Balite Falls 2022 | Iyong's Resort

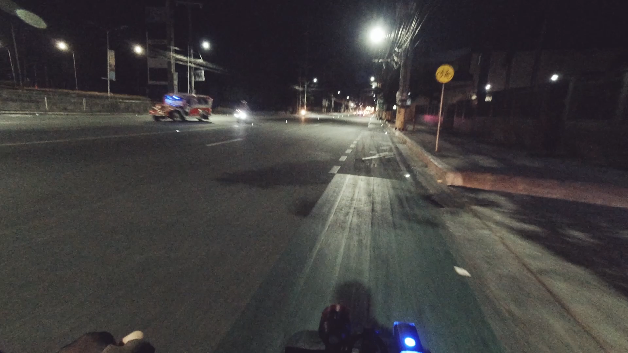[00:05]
Malapit-lapit lang naman ang balak namin puntahan. Pero minabuti na namin umalis na madaling araw dahil umaasa kaming mas
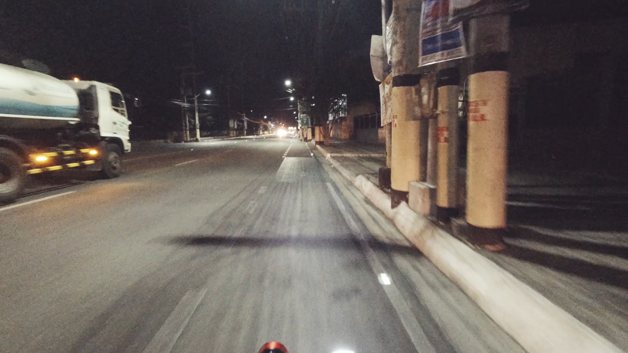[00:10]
maaga kami makakarating at syempre makaiwas sa init ng tanghali. Ang sarap magbisikleta at maluwag-luwag pa ang kalsada. Wala pa masyado mga sasakyan, pero hindi porket maluwag, gigit na gitna na lang tayo.
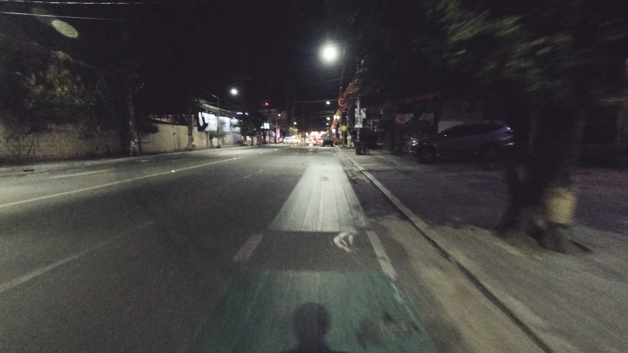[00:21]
Gamitin pa rin natin ng tama yung bike lane.